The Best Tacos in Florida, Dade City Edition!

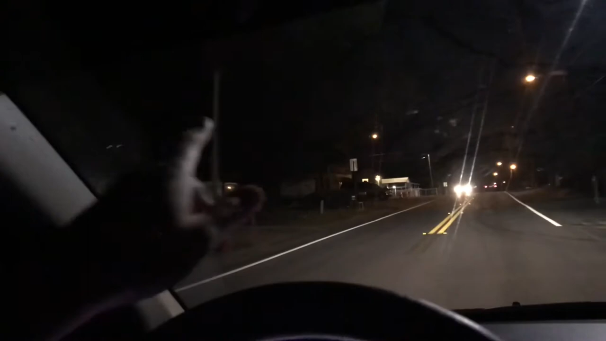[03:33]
That spot right there. Tacos about to hit that dog. But yeah, it'd be, it'd be straight up out here. This is the, the place where I come out here and get tacos. All right. So we got a, an hour drive back.